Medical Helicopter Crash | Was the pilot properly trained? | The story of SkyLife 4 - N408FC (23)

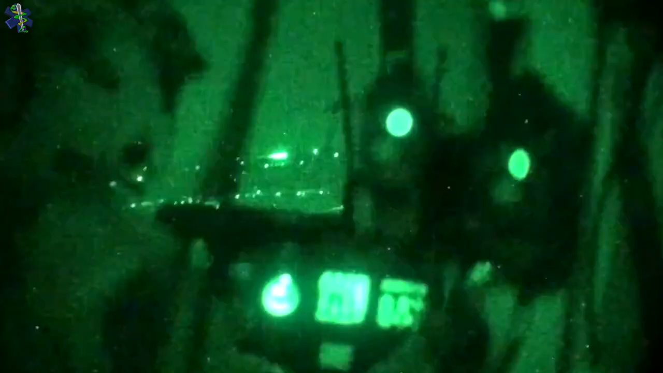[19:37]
Many HEMS operators would require the pilot as well as at least one or two of the medical
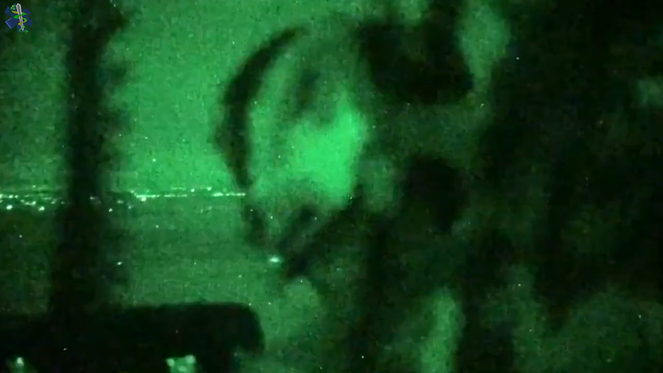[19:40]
crew to wear NVGs during nighttime operations.
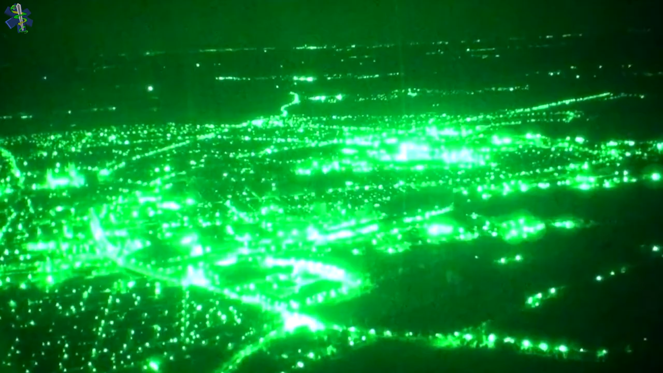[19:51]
And many would even take the base out of service
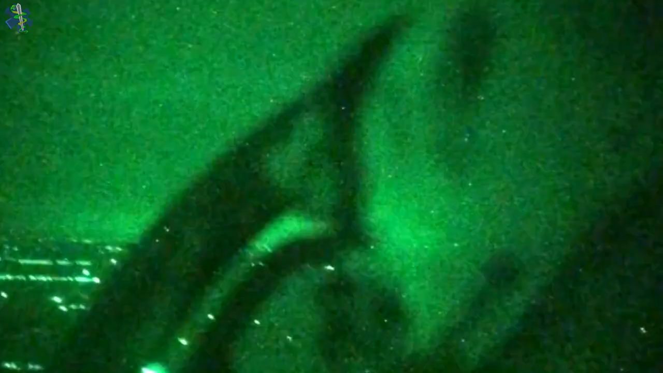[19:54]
if the pilot and crew did not have functioning NVGs.